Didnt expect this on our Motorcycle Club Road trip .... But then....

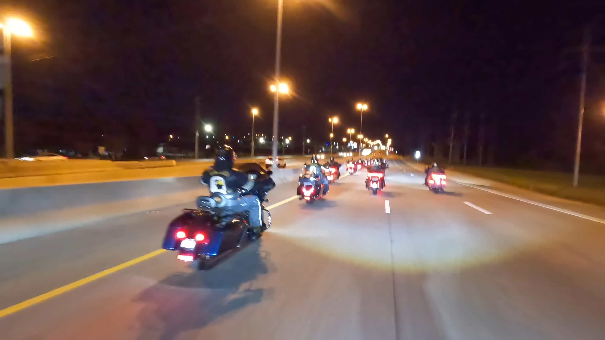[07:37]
We pulled out of the parking lot and headed towards the interstate, slowly falling into formation like Tetris.